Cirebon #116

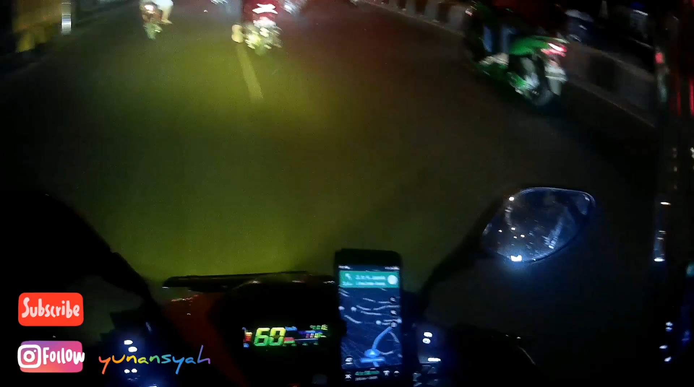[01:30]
Mampus lo, mampus lo. Awas kok, apa lo? Awas, apaan, apaan, Pung? Berapa, Pung? Motor puter balik. Merah lagi. Merah lagi.